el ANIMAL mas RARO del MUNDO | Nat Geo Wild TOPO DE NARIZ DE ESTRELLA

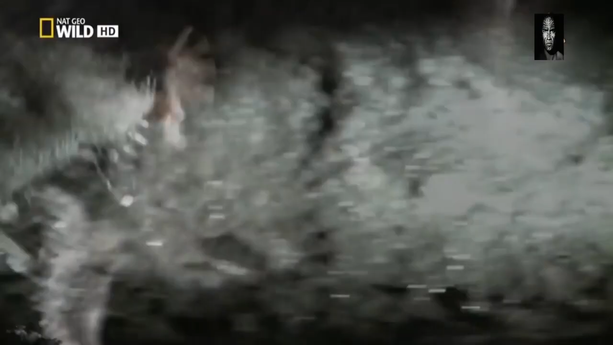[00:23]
En lo más profundo de estos túneles vive una criatura que tiene una mano en lugar de nariz.